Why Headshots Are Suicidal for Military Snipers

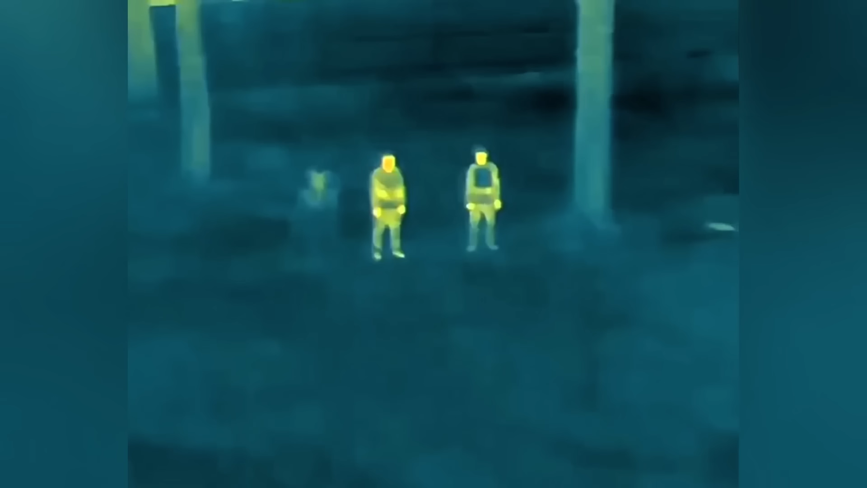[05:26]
Drones equipped with thermal cameras can spot snipers even when they're perfectly camouflaged, because they can detect body heat.